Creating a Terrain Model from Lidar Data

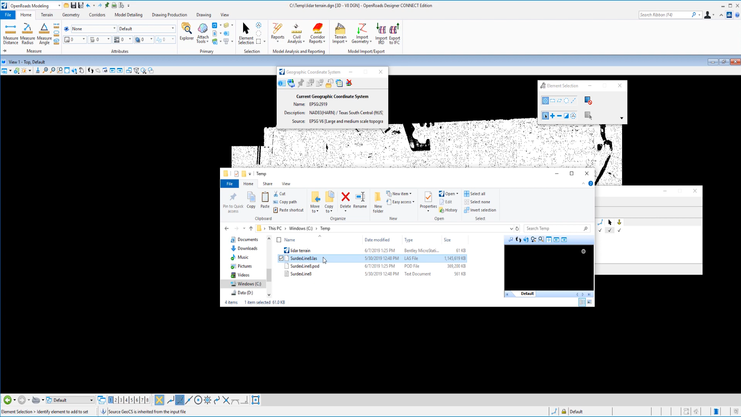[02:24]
So here's our original las file and you can see it's actually quite large and then the resulting pod file
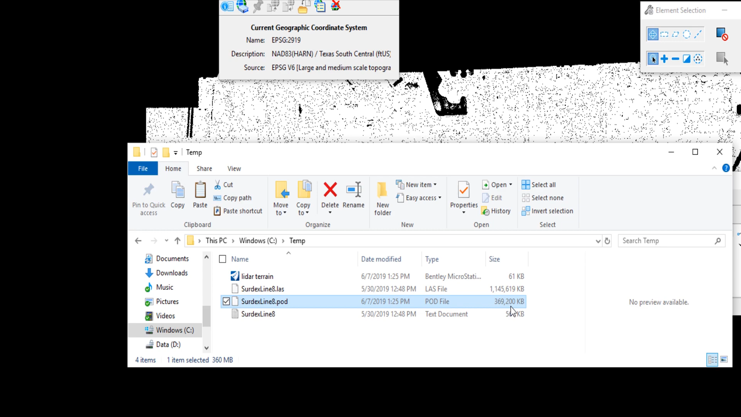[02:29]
is not quite a third from that. So there we go. All right.
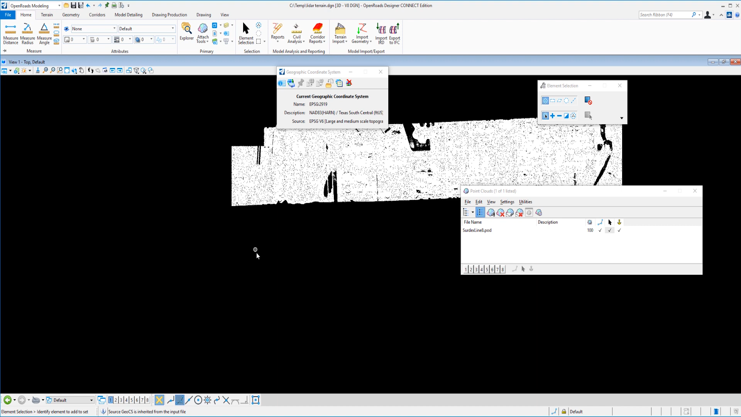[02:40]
So now let's talk just real quick about a couple display options that we have available to make working with these las files easier for us. I'm going to select the view attributes here and we're going to talk about point cloud styles here. So these are display styles that have been delivered with the software. So I'm going to select RGB value. And unfortunately, the lidar data that we have here is not encoded with an RGB value.
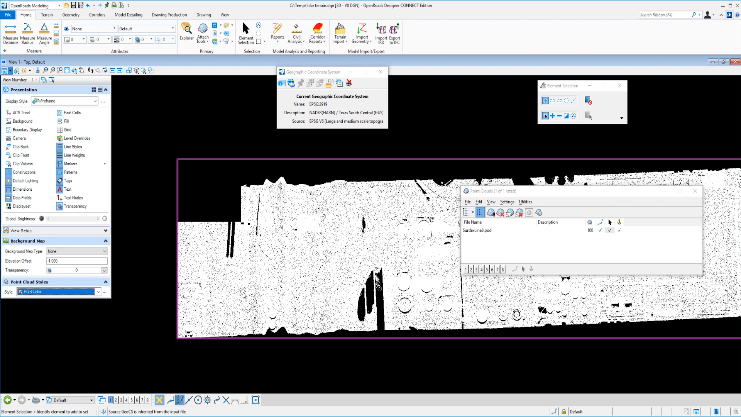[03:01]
If we did, it would almost look like a photograph, but unfortunately we don't have that luxury. We do, however, have intensity values. So you can see now those points have been mapped with almost a grayscale effect. So you can see that it almost looks like a photograph. And while we're on this subject here, let's talk about the reason, one of the reasons that we have the geographic coordinate system defined. And that is because now in open roads, we have a background map option.
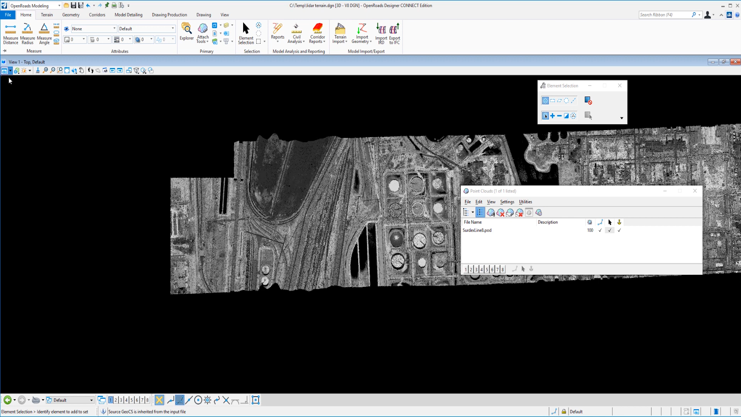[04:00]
One more option that we have under our view attributes here for display styles is elevation. So now you can see that the LiDAR data has been colorized to show difference in elevation,
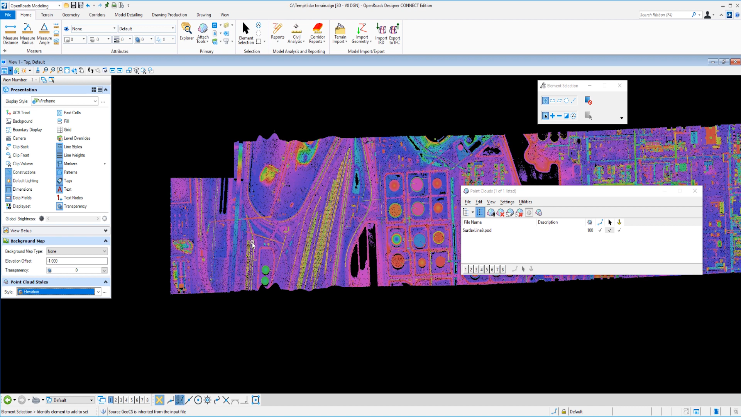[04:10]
which is pretty cool, but not quite what we want yet. One more option is classification. And bingo, this is what we want here.
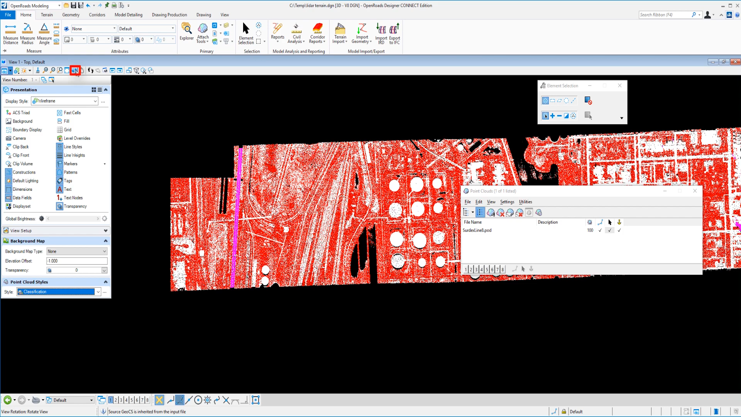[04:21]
So let me just rotate the view a little bit here for us, go into an isometric. And you can see that we have ground shots, which are red. And then we have white, which is something other than ground shots, right? We have the top of the tanks, top of buildings, rail cars, things of that nature. And finally, we also have unclassified, such as this elevated roadway here. So now typically what you would want to do is modify these styles and add one that would be just for ground importation process.
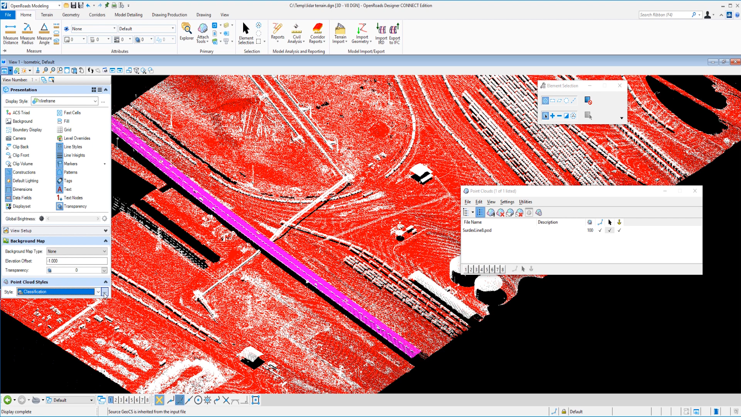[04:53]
And, but for this video, we're just going to select the dot with, or the dialogue with three dots. And what I'm going to do is modify the existing style here. So again, you probably want to create your own style specifically for this purpose. But for right now, this will work fine for what we want to do. And I'm just going to toggle all of these off except for our ground shots. So we can see that information then a lot clearer.
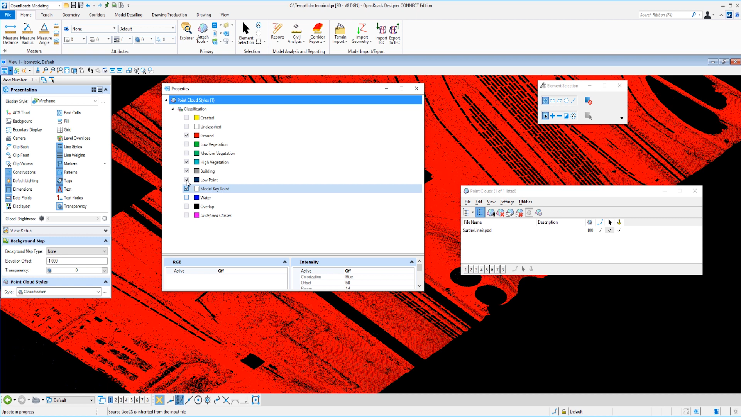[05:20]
So everything has been turned off except for the ground. So that looks very nice.
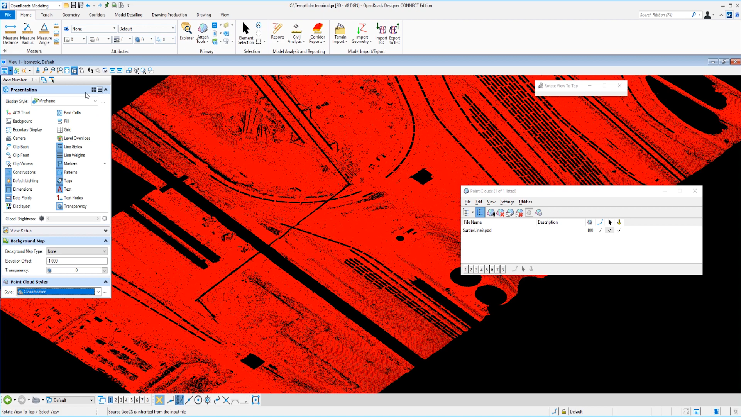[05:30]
I'm going to go ahead and rotate it to the top view and zoom out just a bit. And now what we're going to do is actually get into the meat of this. So I'm going to switch my tab to the terrain tab. Under additional methods, under create, I'm going to select create from a point cloud. And we have a dialogue that's going to pop up. Now we could append this to an existing terrain model, but we don't have that option.
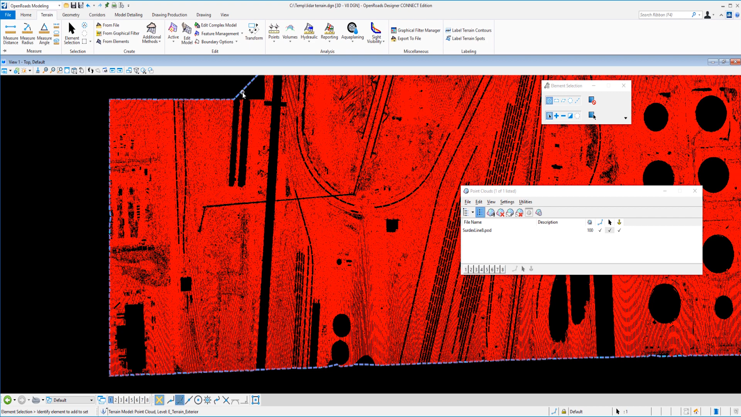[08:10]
But maybe before we do that, we can go ahead and turn off the display of our POD file there. So now we can get rid of our point cloud dialog.